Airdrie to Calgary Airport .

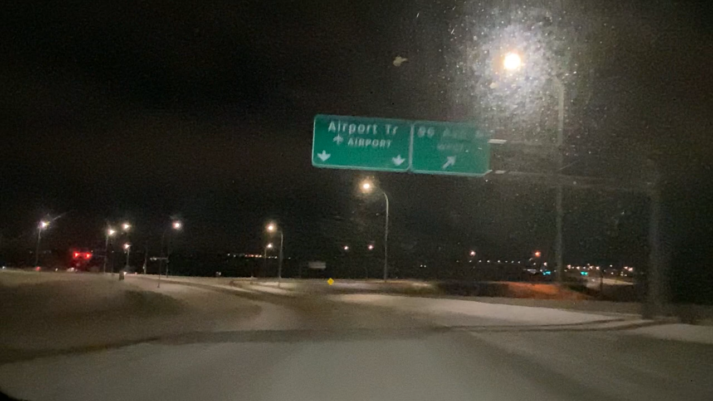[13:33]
ਹੁਣ ਅਸੀਂ ਏਅਰਪੋਰਟ ਨੂੰ ਜਾਣ ਨੂੰ ਲੈਫਟ ਟਰਨ ਕਰਨੀ ਆ ਰੈੱਡ ਲਾਈਟ ਹੋਈ ਆ